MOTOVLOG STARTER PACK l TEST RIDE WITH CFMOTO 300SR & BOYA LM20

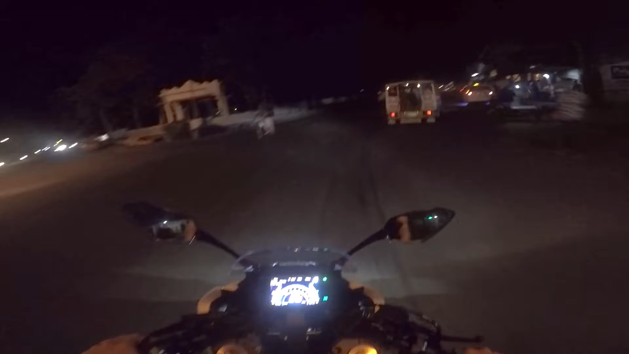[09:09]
Hindi ko alam kung malinaw nyo ba nakikita yung dinadaanan natin. Kasi parang madilim eh. Welcome to Iloilo, guys. Malapit na kami sa shop namin. Taang bisita lang. Kamustahin yung mga yung status ng shop namin, mga tao namin. So, ayan. Dito na tayo.